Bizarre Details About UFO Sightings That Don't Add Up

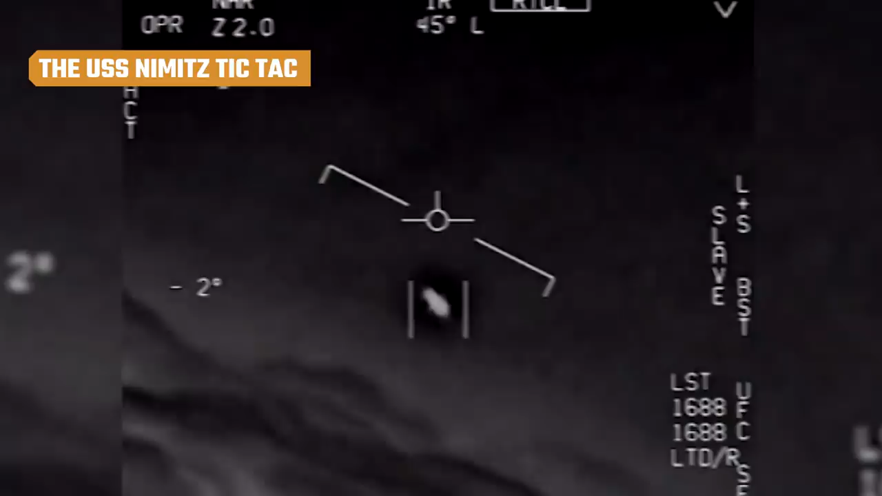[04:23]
Navy pilot that filmed the now-famous Tic Tac UFO with his infrared camera on his F-A-18 Super Hornet on November 10, 2004.
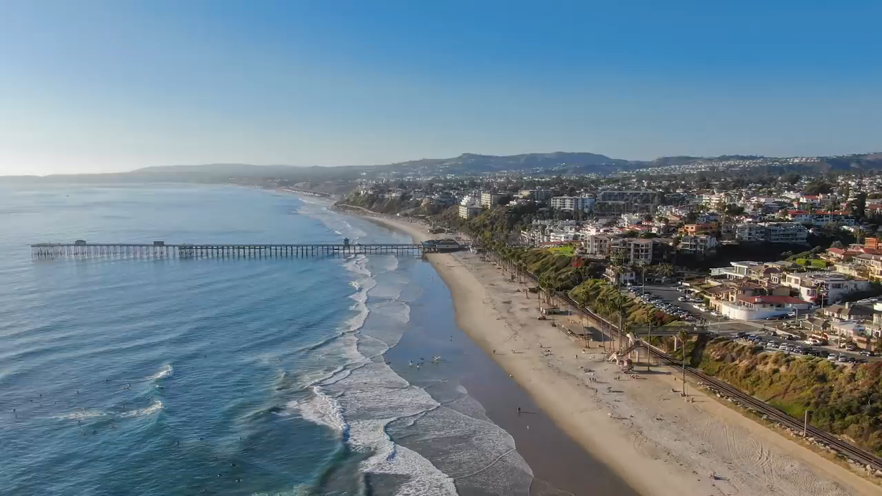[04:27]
The Tic Tac was one of a group of slow-moving objects seen 10 miles off San Clemente Island. At 28,000 feet, they were too high and fast to be birds and too slow to be an aircraft.
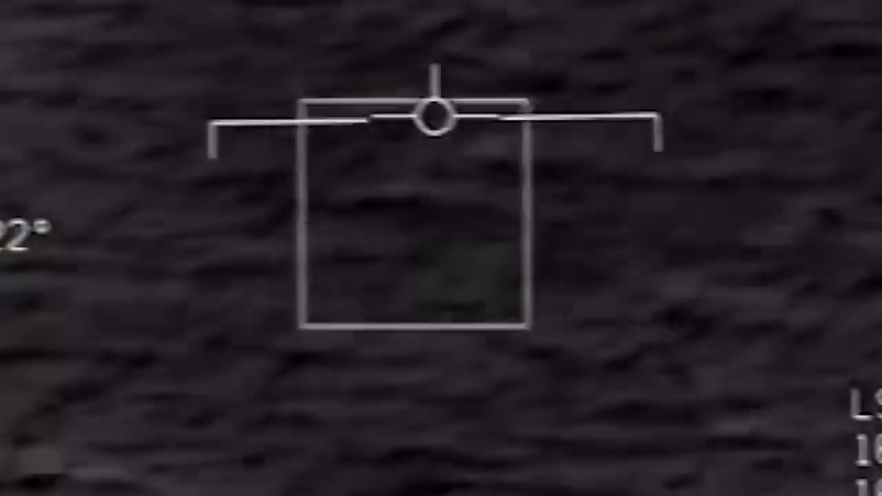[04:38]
Then, they exhibited ballistic missile characteristics in plummeting from 60,000 feet to 50 feet above the Pacific Ocean without creating a single sonic boom.
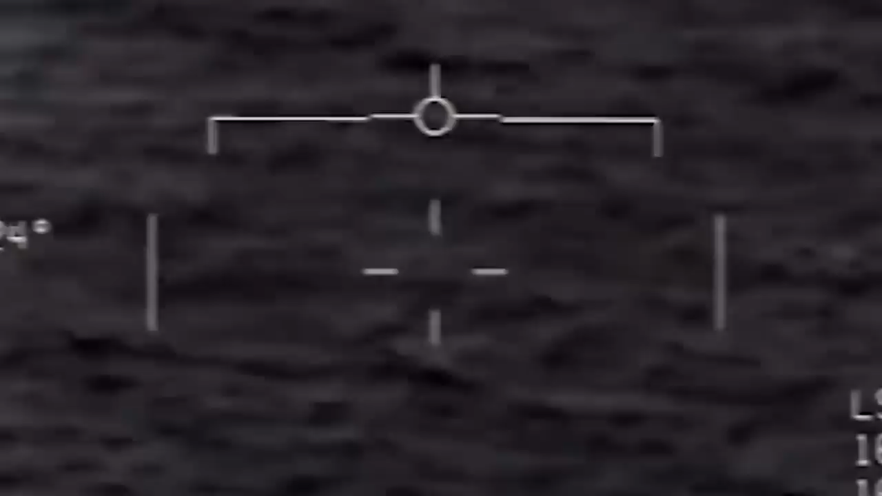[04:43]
Underwood's footage shows the 40-foot-long white